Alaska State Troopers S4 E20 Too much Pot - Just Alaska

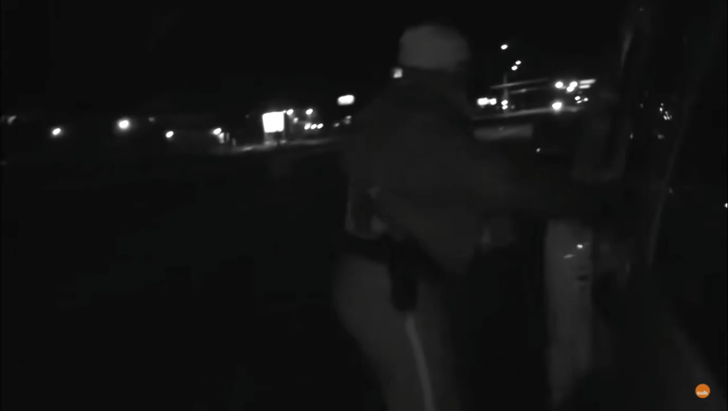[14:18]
2018. I just had an open line with the male.
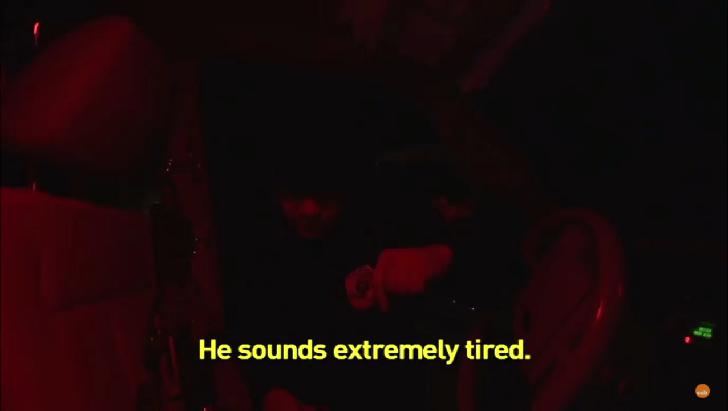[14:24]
He sounds extremely tired. He stated you're too late.
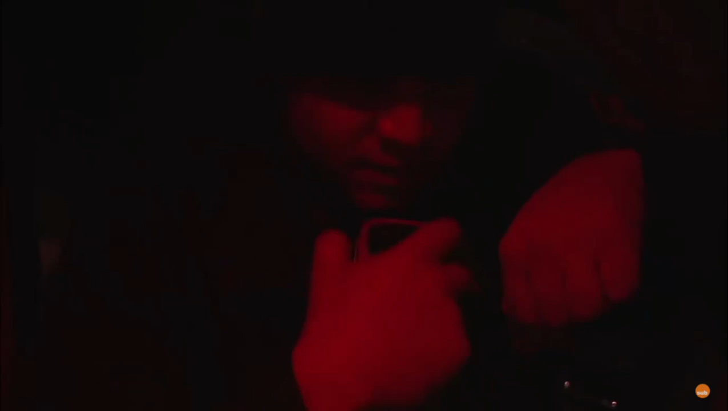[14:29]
Was there any other voices in the background? Negative 18. It was an open line for quite some time.
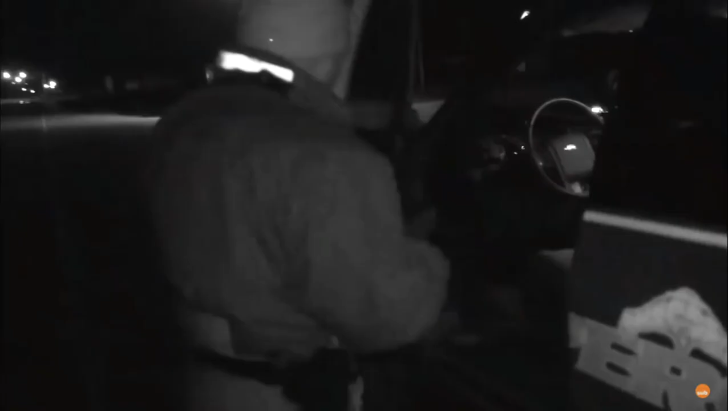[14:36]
Troopers desperately need to get inside the house.
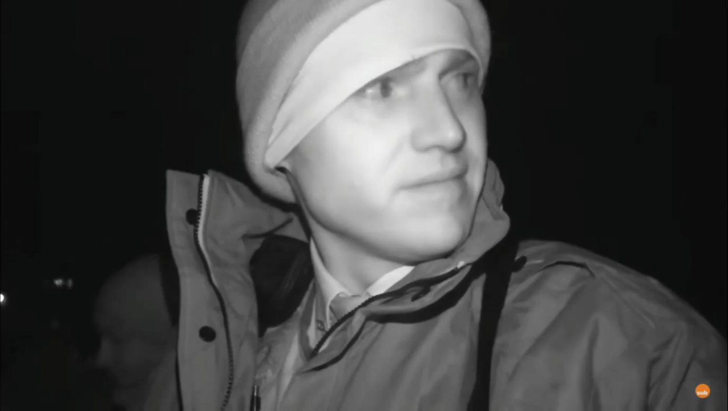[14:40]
You guys make your way around the back and then Frederick and I.
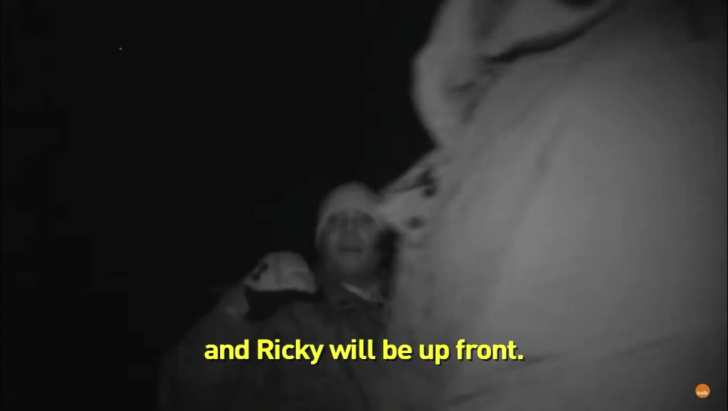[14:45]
And Ricky will be up front.
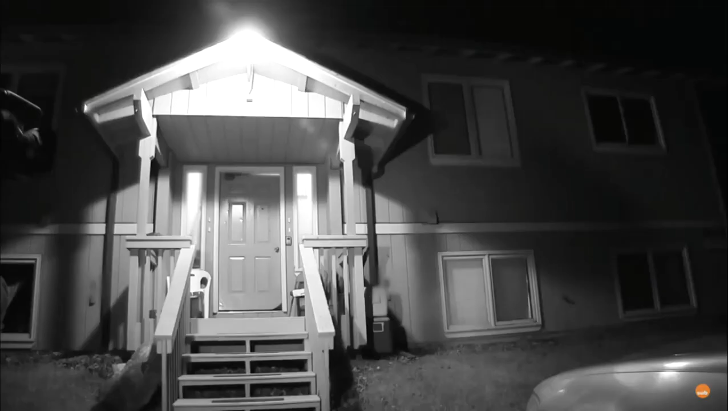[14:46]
But there's only one way in, and it puts them square in the gunman's crosshairs.
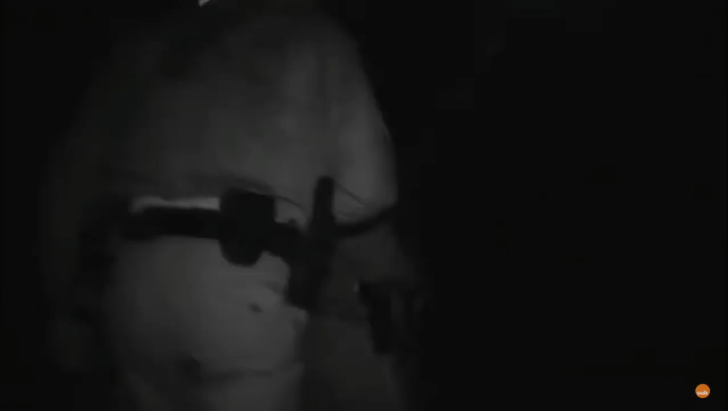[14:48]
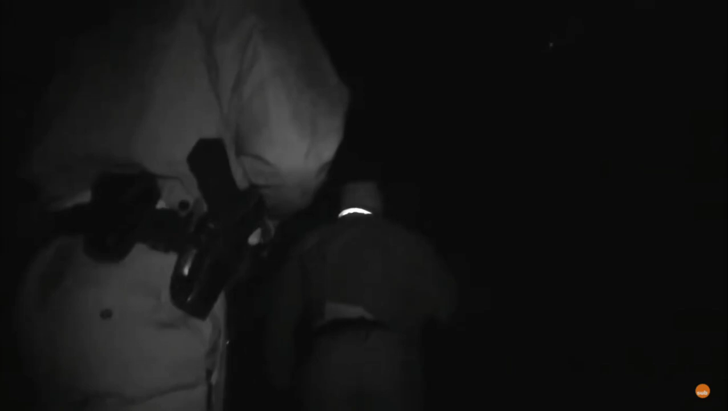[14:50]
We're going to assume that he is armed and dangerous until he proves otherwise. And we can't go into situations thinking that folks aren't armed, because quite frankly, they are.
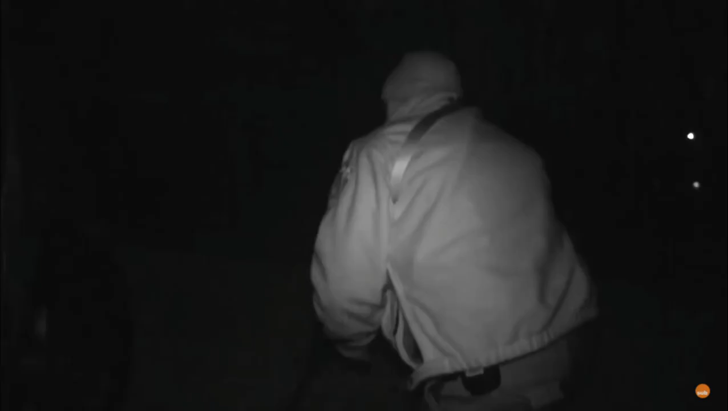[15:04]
Troopers hide in the cover of darkness while dispatch tries to reconnect with the man.
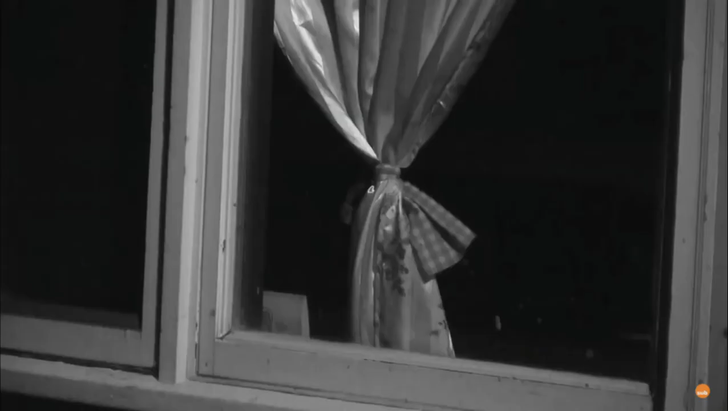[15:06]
You see anything?
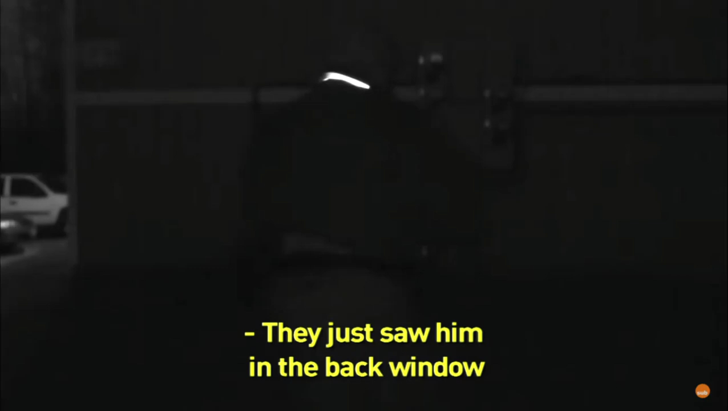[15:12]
We just saw him in the back window, smoking a cigarette here a second ago.
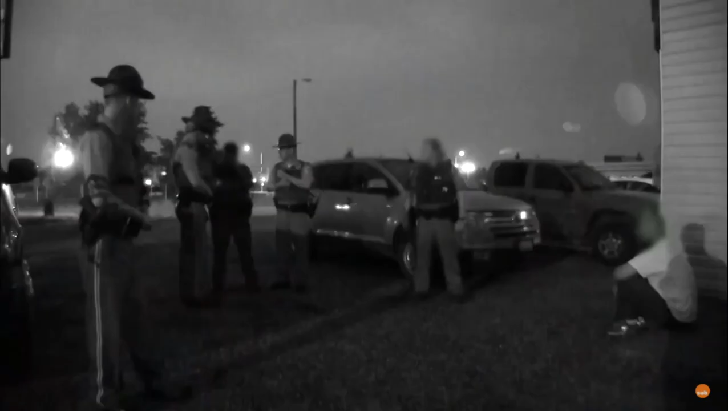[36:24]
They press the man further. She doesn't have a fishing license, do you?